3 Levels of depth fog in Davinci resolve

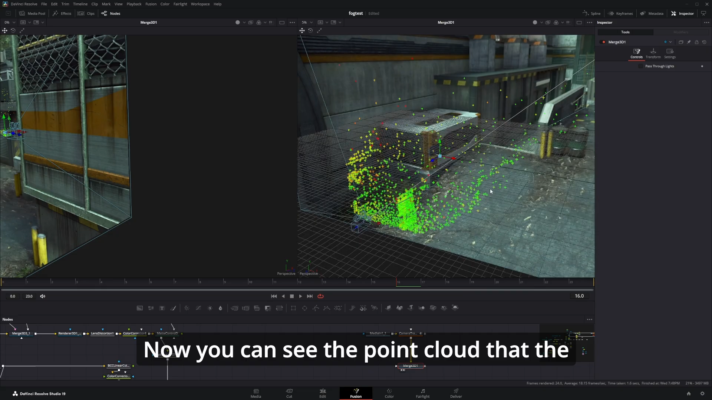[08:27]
the point cloud that the camera track created and we're just gonna clean up further
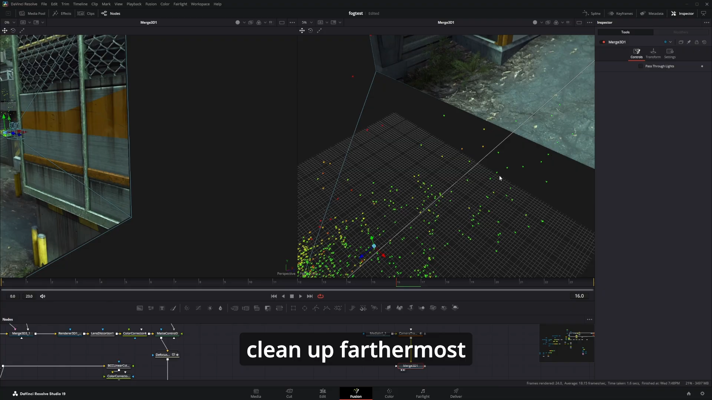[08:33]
most points from here to make that a bit easier we can go to the camera
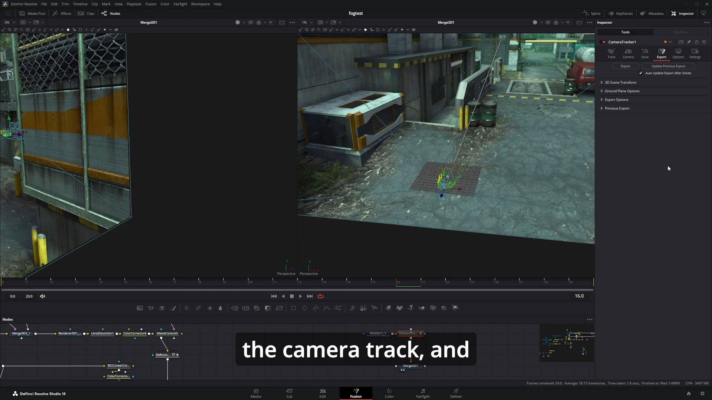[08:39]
track and in the solo tab here show names and all we can take some of
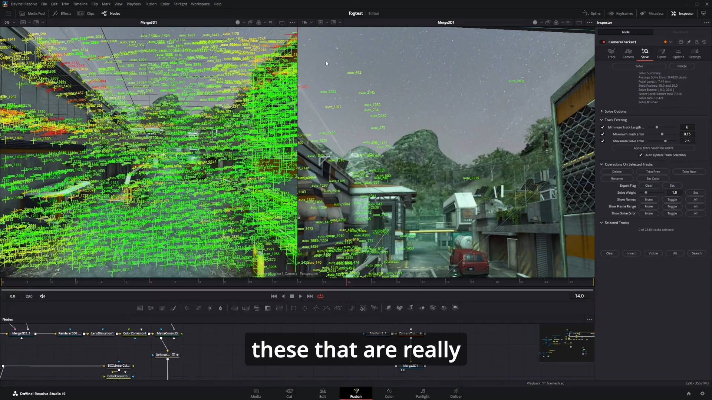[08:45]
these that are really really far away and just delete them okay so now
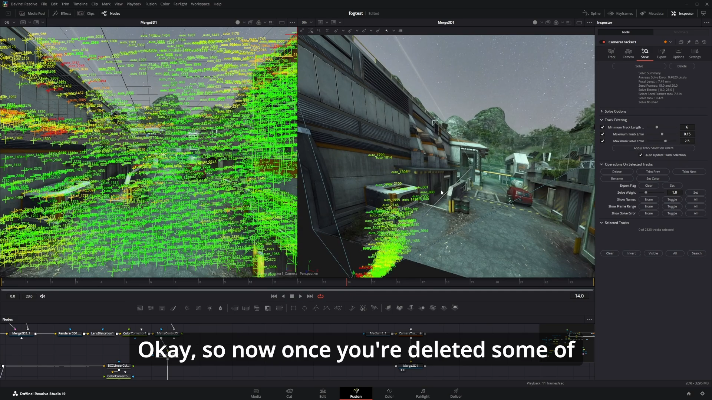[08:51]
once you've deleted uh some of the most further tracks you can now hit export
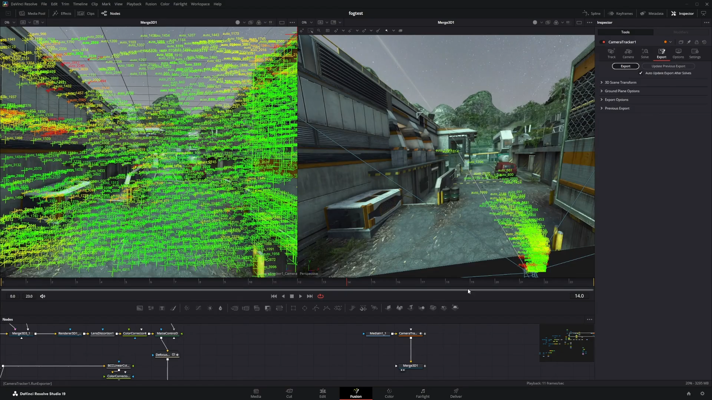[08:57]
just like last time okay and this time we are actually gonna
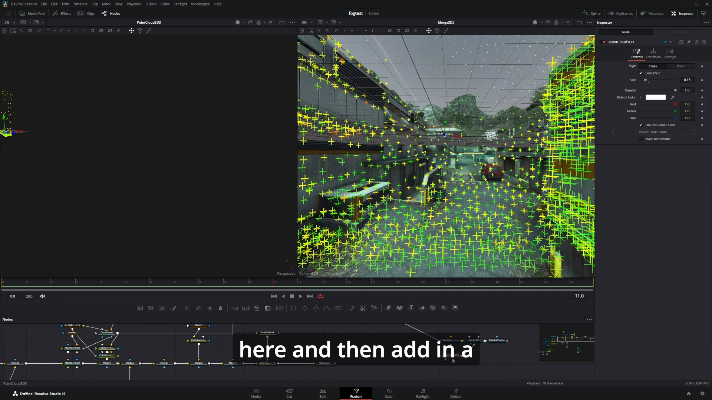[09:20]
we're gonna go into the point cloud 3d here and then add in a custom vertex and in the vertex color change these two
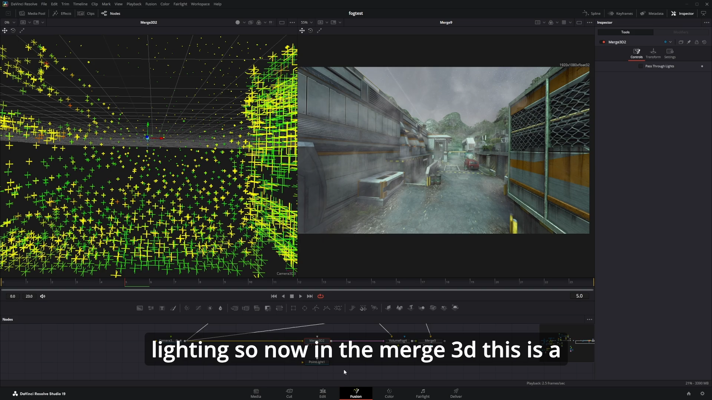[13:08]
a bit scuff because you can't actually see the volume in the 3d space but i'll still try to explain